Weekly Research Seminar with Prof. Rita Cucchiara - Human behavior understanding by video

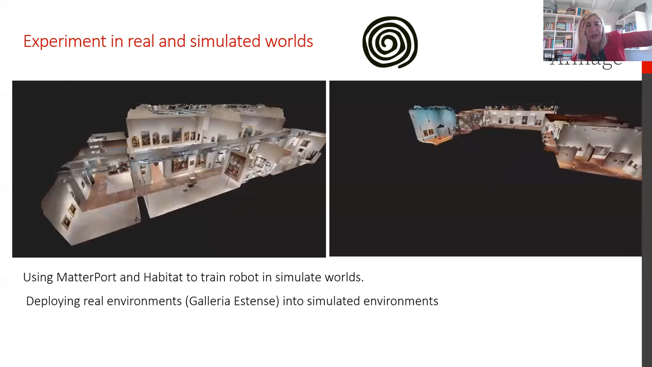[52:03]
In this case, this is another area of research of other, my students that we put, uh, uh, real world in the simulated world of habitat in order to learn, uh, what we are doing. So what's next?